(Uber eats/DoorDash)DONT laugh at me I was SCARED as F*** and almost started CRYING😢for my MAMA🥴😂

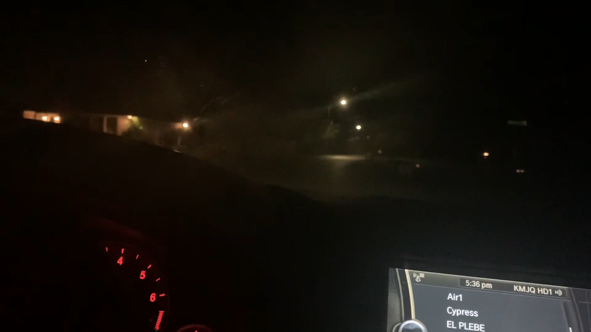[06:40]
turn down jimmy street no dead end oh lord let me see where the fuck we're going y'all we're driving slow until we get to motherfucking me civilization we got a mile and a half to go before we get to motherfucking me 249 lord
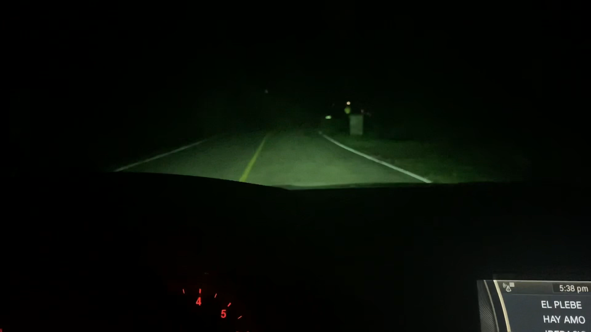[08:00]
deer stay wherever the fuck you at they got children watch out for children y'all need to have watch out for these motherfucking goddamn deals and shit and antelopes and all these other wild animals y'all got running around this motherfucker shit goddamn lock lock that sea monster might be over there in that goddamn lake oh y'all can't see his two dogs might be over there in that goddamn lake shit what's this lake crystal we out here with goddamn jason voye's or whatever the fuck his name was jason